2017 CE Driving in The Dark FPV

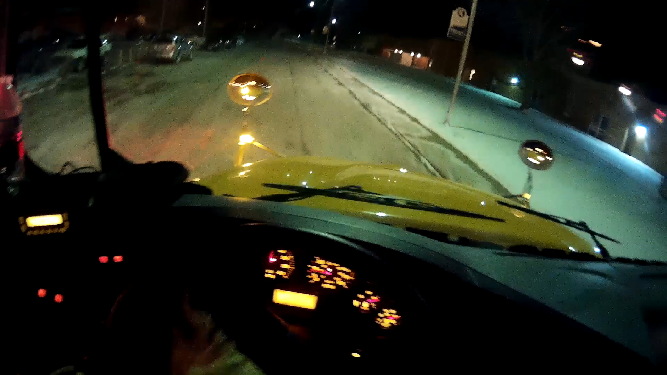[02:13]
I don't think I've ever done a night drive so I thought it might be interesting to do some driving in the dark all my pretty LEDs yeah Fort Warms up in here it's it's squeaky and groany and poppy and
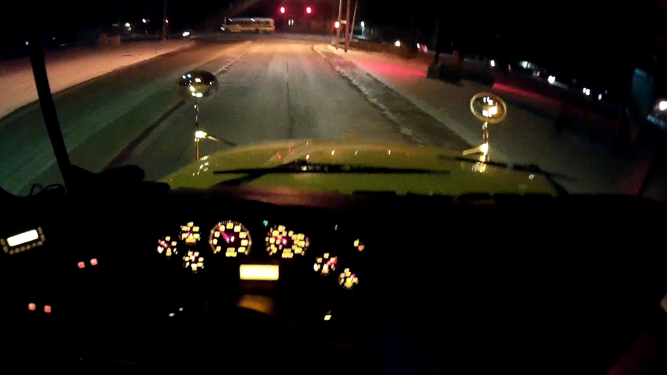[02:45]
the bus is complaining too
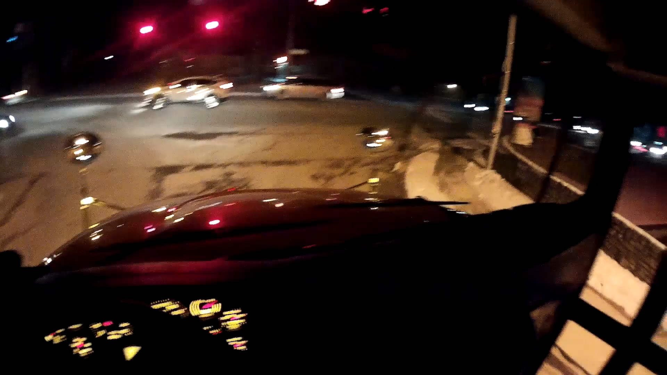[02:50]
look how bright those LEDs are it's amazing isn't it super bright